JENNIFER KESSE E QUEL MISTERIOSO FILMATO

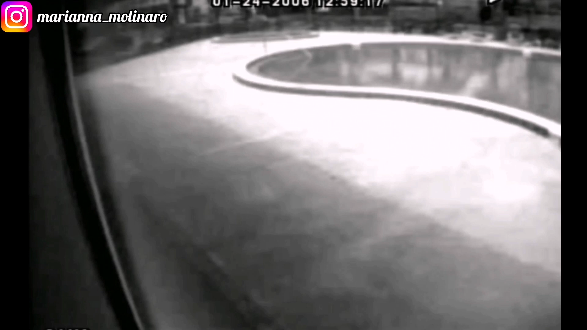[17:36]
nelle riprese delle videocamere di sorveglianza si vede qualcuno alla guida dell'auto di Jennifer che entra nel parcheggio parcheggia appunto
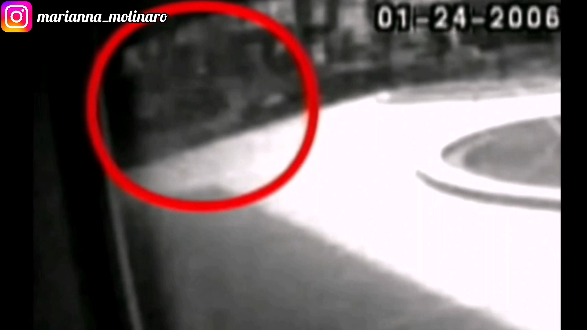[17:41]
il veicolo e poi rimane in auto per una trentina di secondi dopodiché scende dal veicolo e si allontana senza guardarsi mai indietro